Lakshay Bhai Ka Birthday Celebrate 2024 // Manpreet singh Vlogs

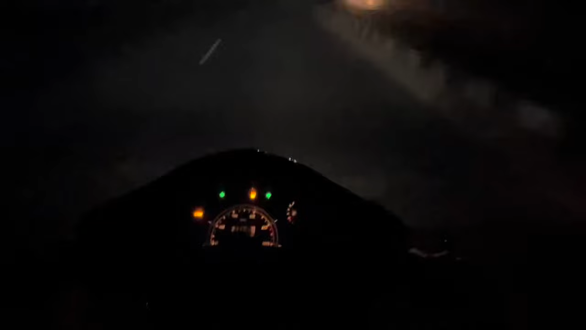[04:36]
लो कहते बाबे ओ ये भाई हमारी और फोर लाइन
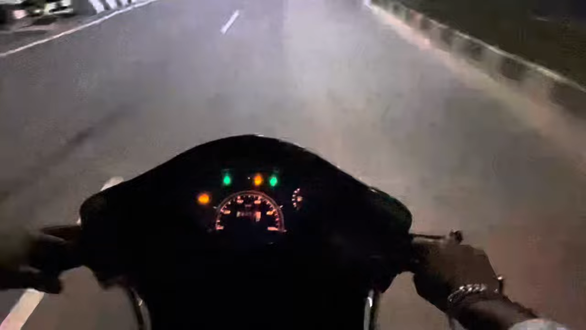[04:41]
स्पीड भाई यही जाती है इसकी, 60 इंजन का काम हो गया इसका।